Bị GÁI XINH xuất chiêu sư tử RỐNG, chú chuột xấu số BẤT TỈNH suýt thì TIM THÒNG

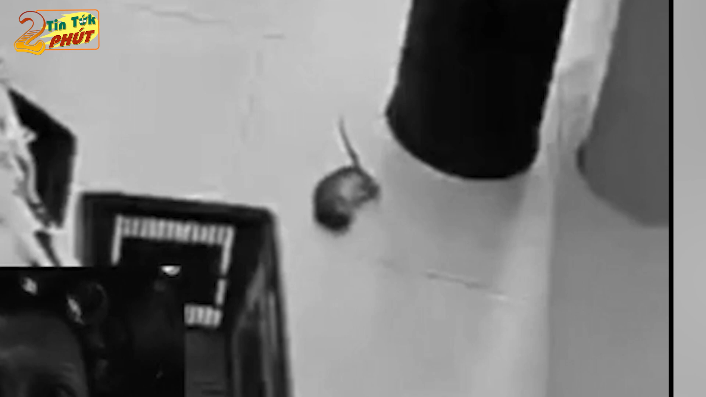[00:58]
Cô chủ shop thì được fan khiếp vía Giờ không biết phải làm sao bắt con trục kia đây Đi ra thì sợ nó tỉnh dậy,